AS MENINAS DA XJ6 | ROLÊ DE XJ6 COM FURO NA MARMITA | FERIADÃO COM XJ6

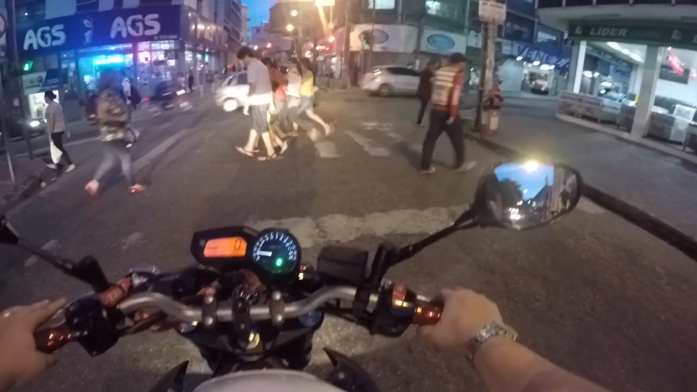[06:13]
Vamos esperar o sinal aí. Galera, aqui é a Praça do Rosário.